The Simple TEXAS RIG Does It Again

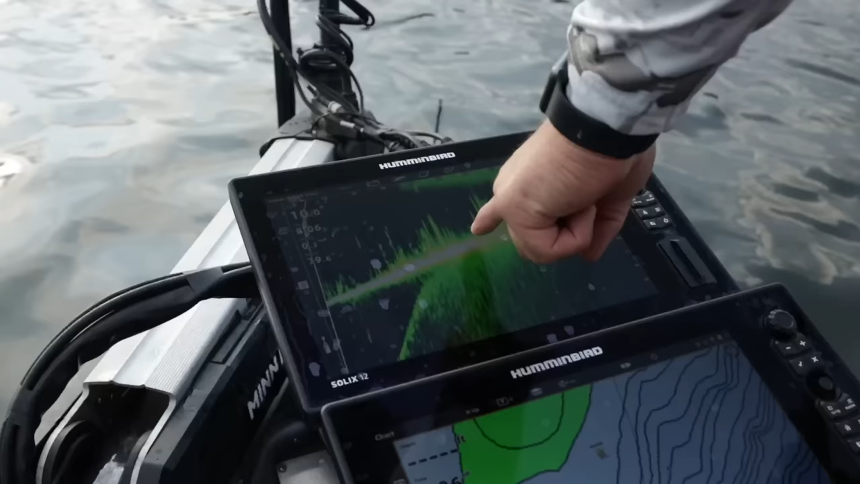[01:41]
However, after I panned around with my mega live unit, I could tell that this grass was absolutely everywhere.
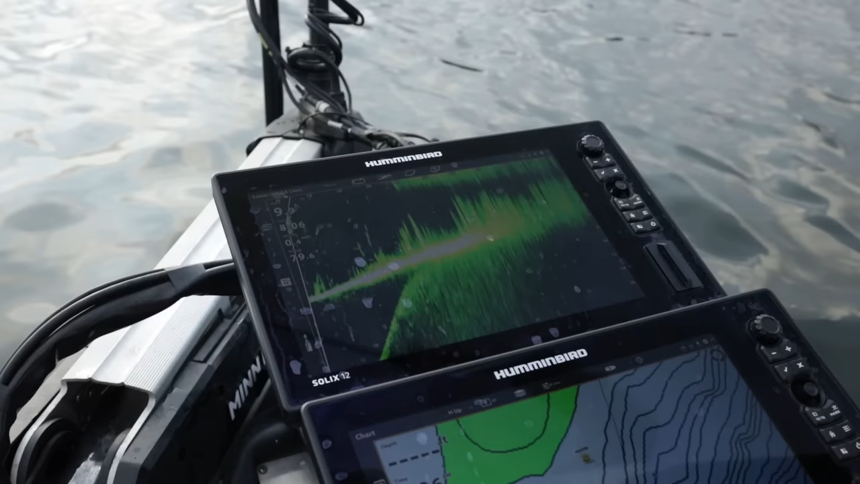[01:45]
And so one thing you want to do when you fish a grass situation like this is try to find some sort of hard edge
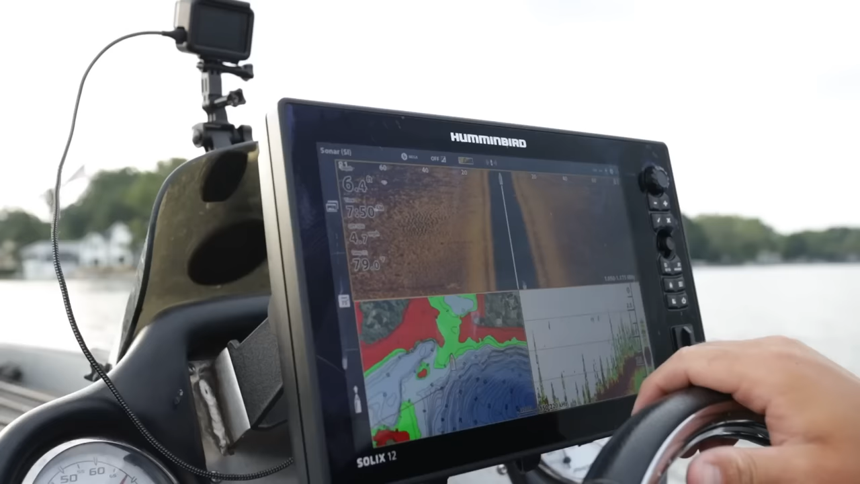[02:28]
So I headed over to this lake and I started idling around.
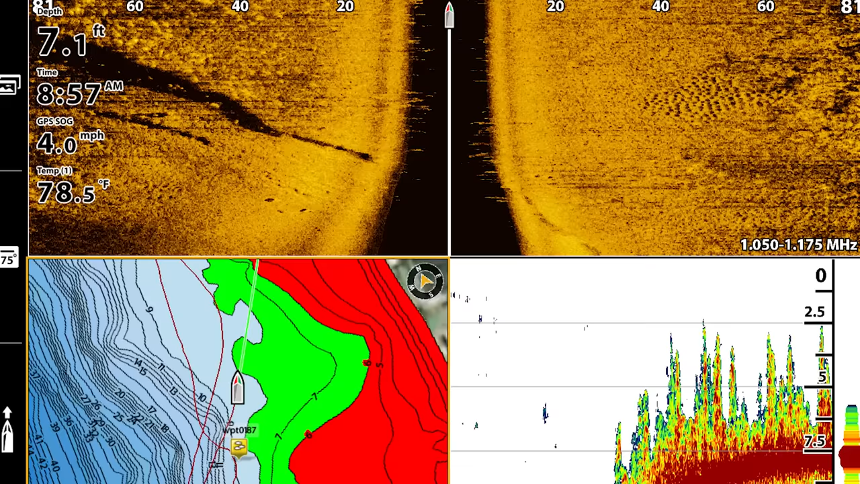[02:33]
On screen: depth 7.1 ft, water 78.5°F, speed 4.0 mph
Now one of the first things that I noticed within about five minutes of idling was a bluegill bed.
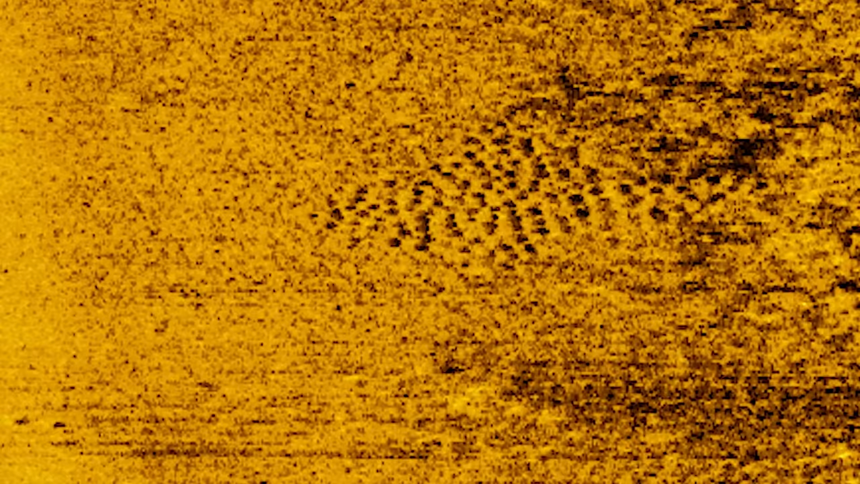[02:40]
Now I didn't know if this was an old bed or an active bed,
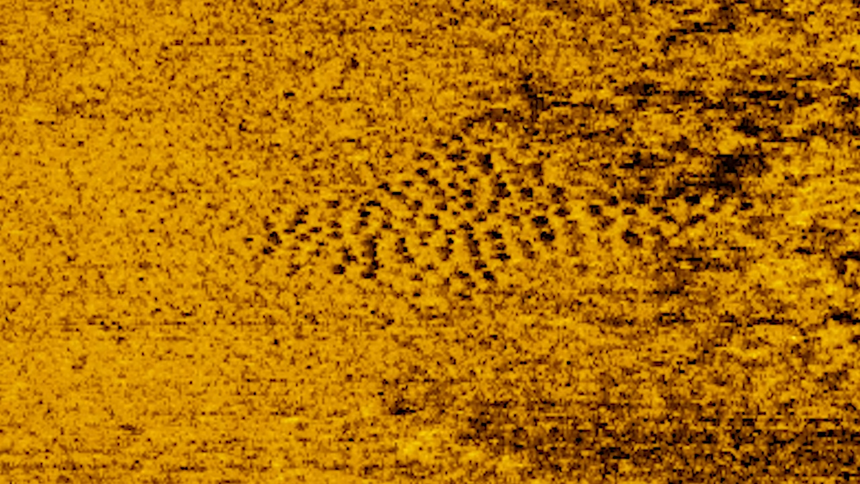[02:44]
but sometimes the biggest bass in your lake that are shallow will hang around these bluegill beds. So I marked up this bed and I continued to idle. And not only did I find this one bed,
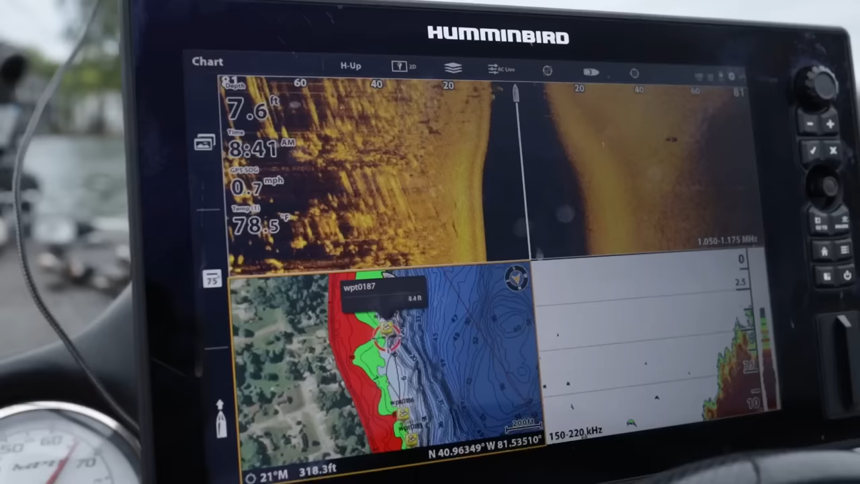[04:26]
On screen: depth 7.6 ft, water 78.5°F, speed 0.7 mph
So I immediately idled over to this point and honestly, I got a little bit excited because it was exactly what I was looking for.
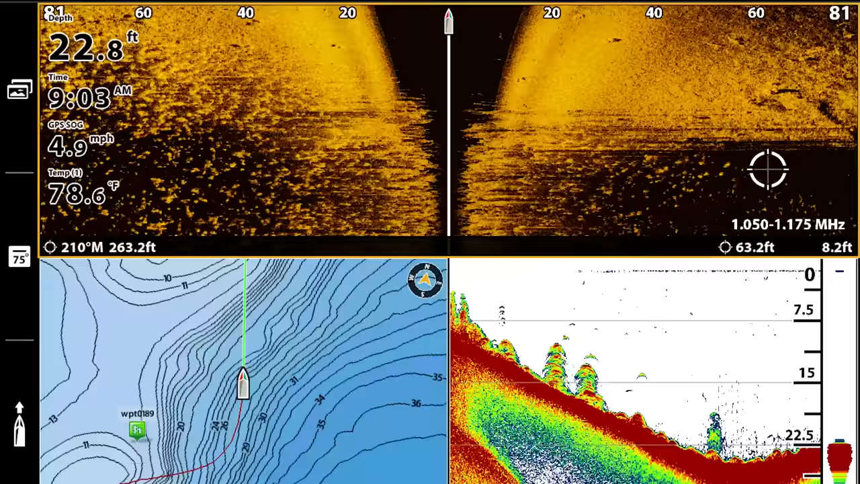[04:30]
On screen: depth 22.8 ft, water 78.6°F, speed 4.9 mph
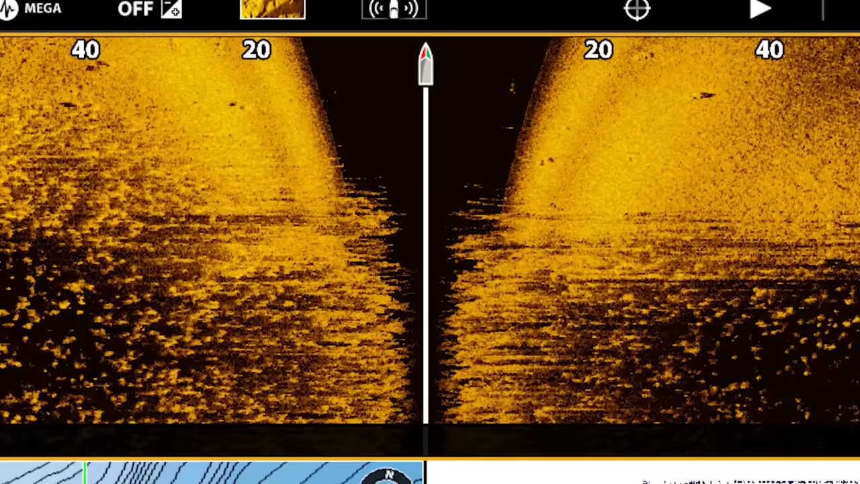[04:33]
There was a very defined edge in this grass and the grass was extremely tall. A lot of times with this mill foil grass, if you can find it where it's topped out in eight, 10, 12 foot of water, it can be some of the best grass that holds big groups of fish.
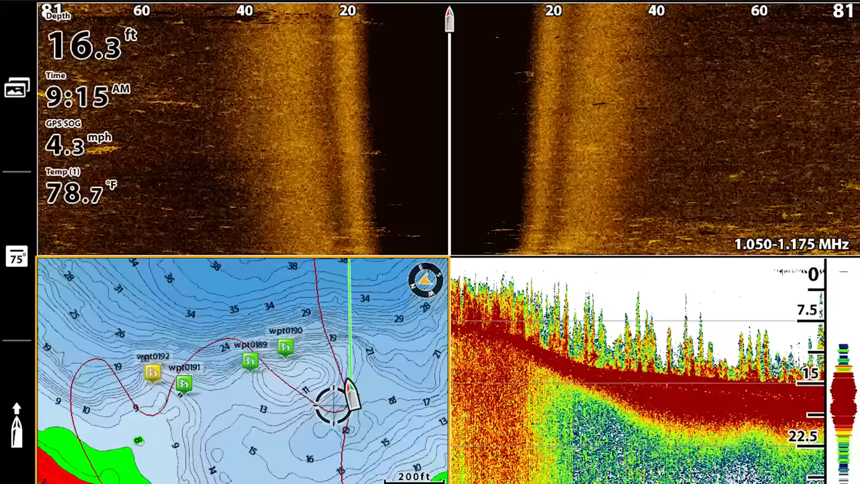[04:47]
On screen: depth 16.3 ft, water 78.7°F
So I idled back and forth over this point and I marked the edge with a couple of waypoints and decided that I would spin back around and fish through this area.
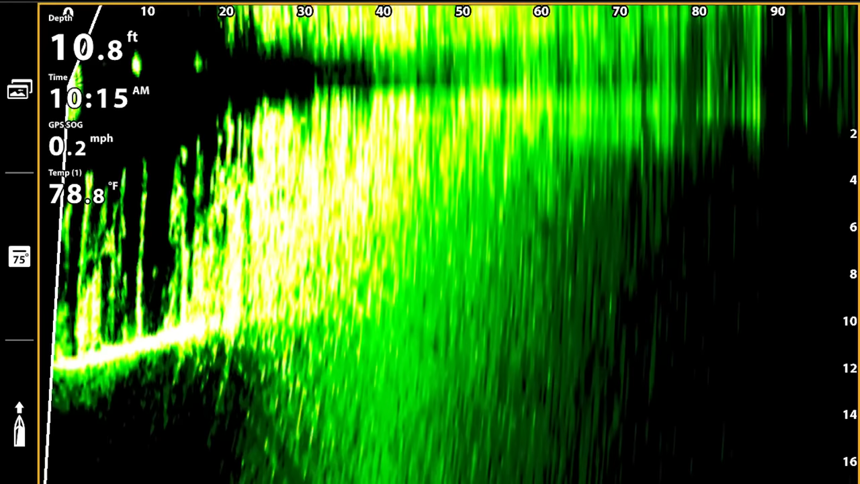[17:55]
On screen: depth 10.8 ft, water 78.8°F, speed 0.2 mph
noticed that there was a good hard edge so i decided to pick up my bait again and start flipping